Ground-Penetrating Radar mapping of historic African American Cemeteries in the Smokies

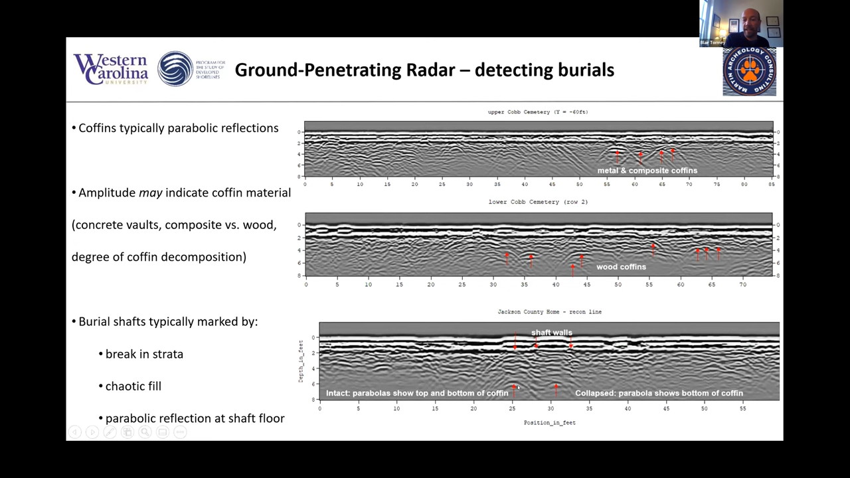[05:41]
And then here right next to it is another coffin where you actually can see a reflection, parabolic reflection off the top of the coffin, and then another off the bottom of the coffin. In some cases, when it's well preserved, you can get both surfaces. And then the other one of the other tools that we use in surveying these cemeteries and burial grounds are human remains detection dogs.
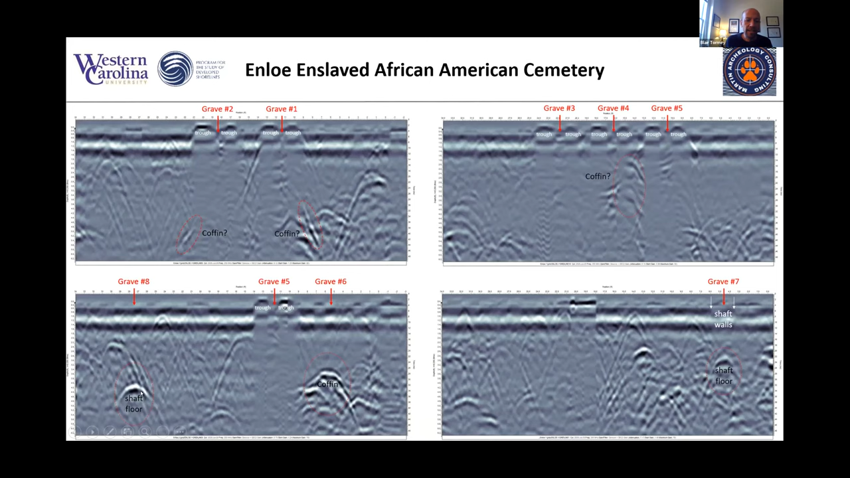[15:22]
but we did pick up the hints and suggestions of possible coffins below some of those graves. And then just to show you the other graves, the unmarked graves, we were able to detect a collapsed shaft in grave number eight, a possible coffin in number six, and then another grave in in number seven.